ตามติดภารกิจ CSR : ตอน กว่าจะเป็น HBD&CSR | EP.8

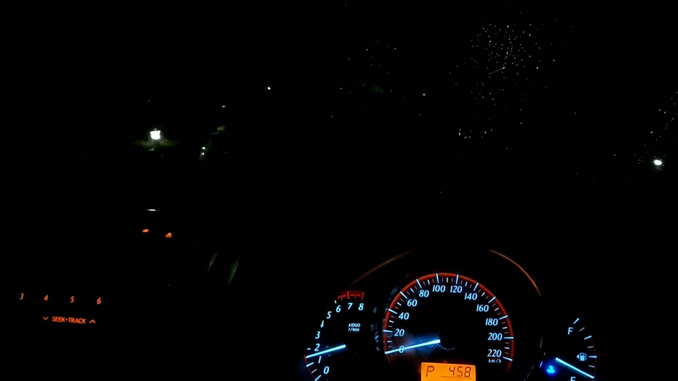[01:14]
ตอนนี้มาถึงตรงบริเวณ สีแยกไฟแดงนะครับ แยกอุทัยนะครับ
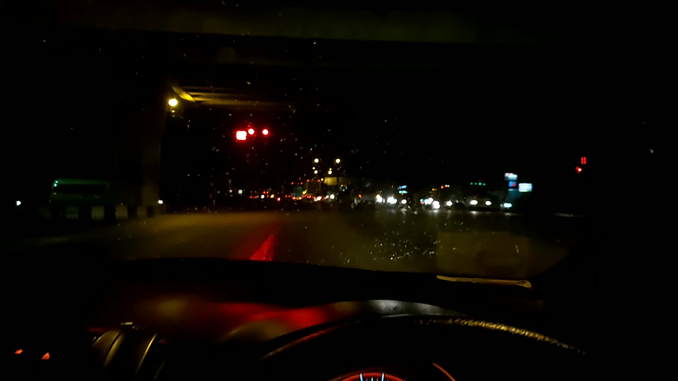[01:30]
แถวแถวรถจนะนะครับ ตอนนี้ก็ติดไฟแดง5.19 นาทีนะครับ ตอนนี้ยังอยู่ที่ ในส่วนของรถเช้นหน้าอยู่นะครับนั่นเนี่ย ไม่เชี่ยว